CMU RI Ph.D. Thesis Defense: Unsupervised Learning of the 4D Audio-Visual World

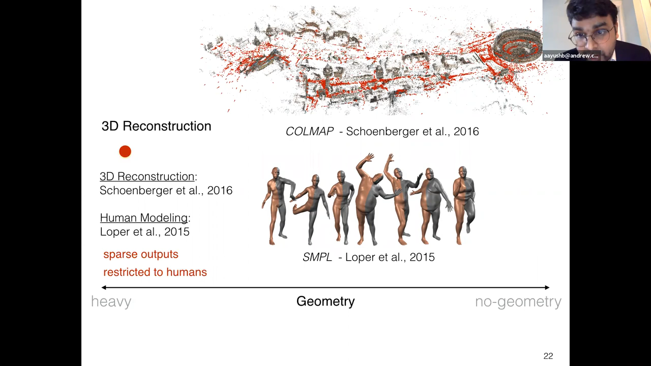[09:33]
and have to live with the inherent failures of these approaches. Now, 3D reconstruction or CoalMap lose dynamic information because it has no knowledge of time. What if we restrict the reconstruction to a particular timestamp? This is also crucial because recent approaches have built on top of structure of motion or CoalMap outputs to do view synthesis. We take 13 views from one time instant and feed it to ColdMap for 3D reconstruction.
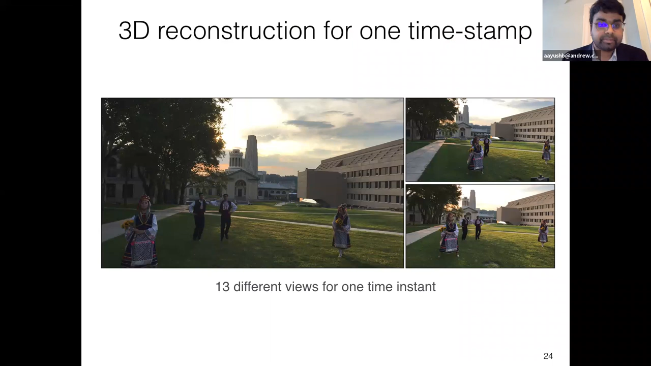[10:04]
Shown here is an example of reconstruction for a specific time instant using 13 views.
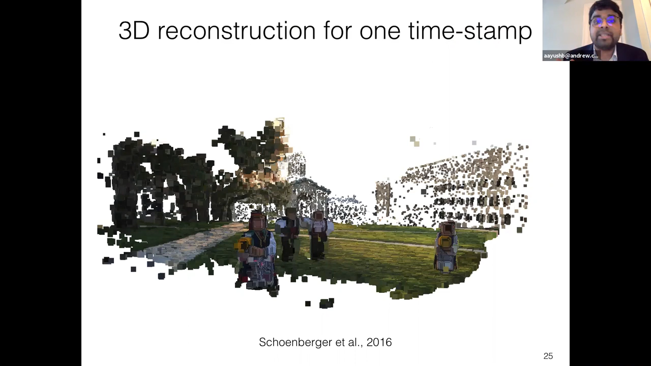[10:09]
We observe sparse outputs once again. Recent work assumes dense 3D reconstruction for a reasonable operation, which is not available here.
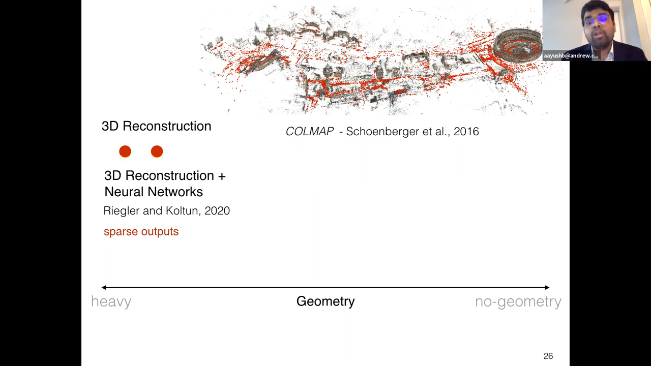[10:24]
We now look towards the insights from image-based rendering approaches. For this, I will be using the positioning from a review paper on this topic by Shuman Kang.
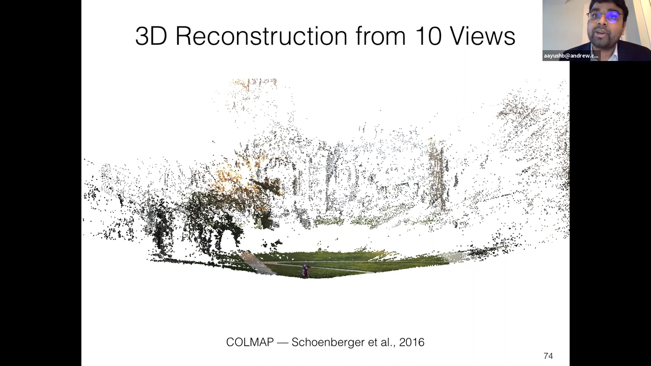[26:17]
We observe sparse outputs. On the other hand, we can get dense 3D reconstruction from 10 views. Now, this is an off-the-shelf method that does not require any scene or time-specific operation, showing 3D reconstruction using MeshLab.
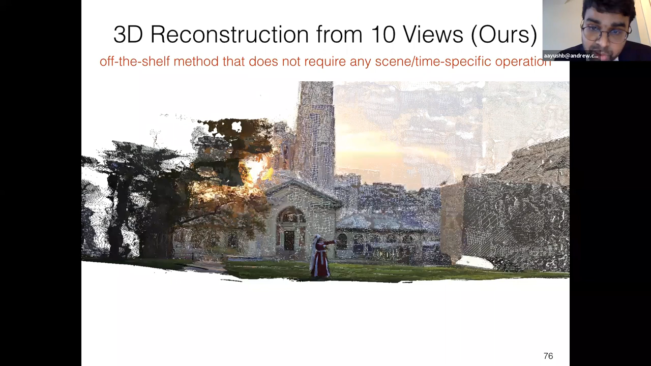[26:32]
We arbitrarily move around to see from different perspectives.